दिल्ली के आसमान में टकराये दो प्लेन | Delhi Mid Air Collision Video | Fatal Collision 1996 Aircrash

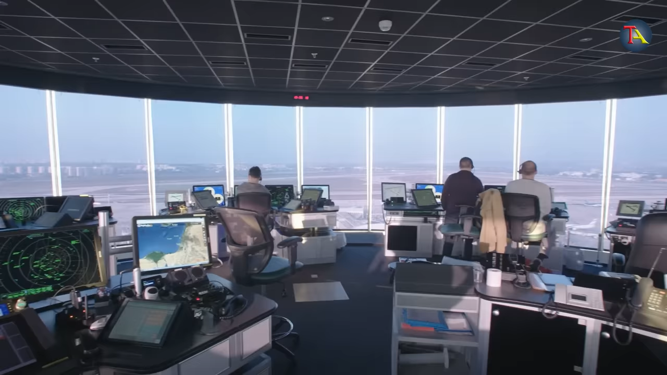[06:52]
उसकी स्पीड और हाइट को भी मॉनिटर पर देख सकते थे दिल्ली